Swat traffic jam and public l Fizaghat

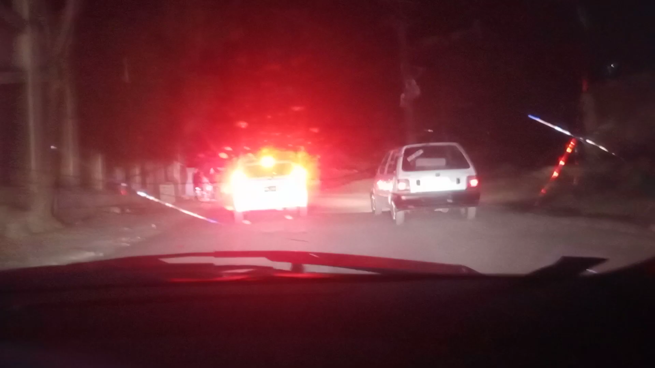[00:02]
پیزا گٹتے او یقینن چھے روڈ بندے خودا کم کسان چھے اور اٹیک کئی او دا دے فیداخلی
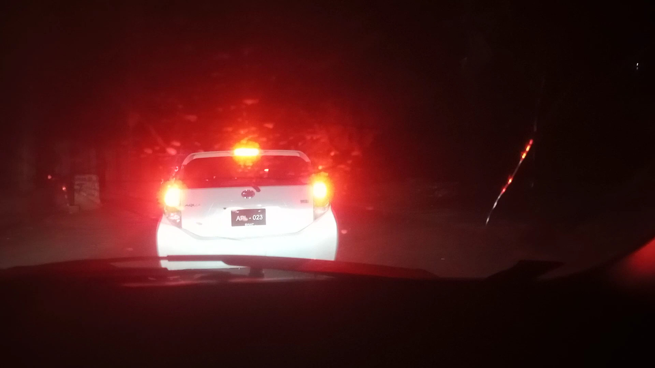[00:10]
چھے زمخ کی تلات شم نو کھا پا رانگ سیڈ باندی تسو گورے اینو رشکی روانی دی دا گا پا بل سیڈ باندی روانی دی او بل دا سیگاڑی پا کی چھے اگی تک کلا مقمل ہو شی اگر چھے بیا روڈ بلاک شیدتا سو گورے جی دا یو طرف تا بل طرف تا گاڑی زی
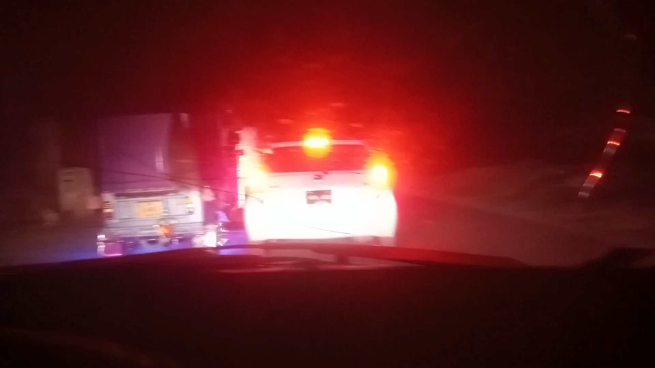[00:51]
بل طرف اور اٹیک کئی دا گو جنا روڈ خب لکش دا فیزا گٹ تے او پدی فیزا گٹ کے دا وقت ٹرپ اگجام دے چھے دا جام دے ہو جنا قطارونو والاڈ لی او پدی کے چھے سو مرا ٹرپ اگجام کی گی نو پایے کہ زیادترہ غلطی زمان دا پر خل کوئی چھے آگی پارانگ سیڈ باندی لڑشی یا غلط
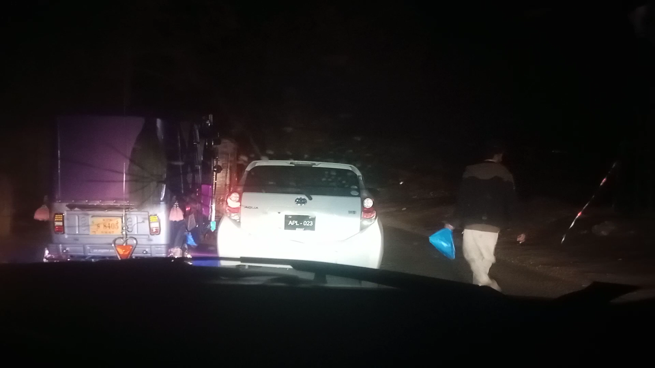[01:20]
اور اٹیک کئی او دا دا گو جنا روڈ چی رے آگا بنشی
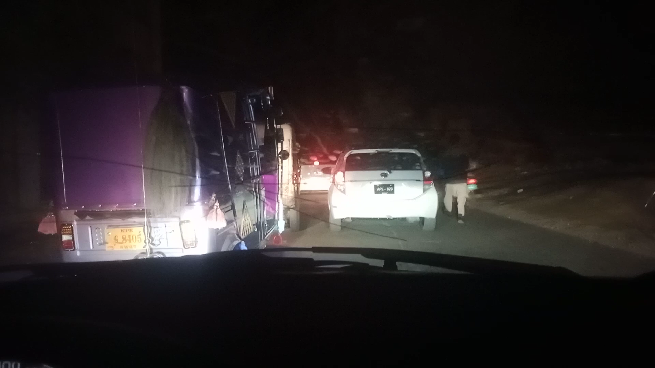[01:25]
دا رشکی پا کی پارانگ سیڈ زی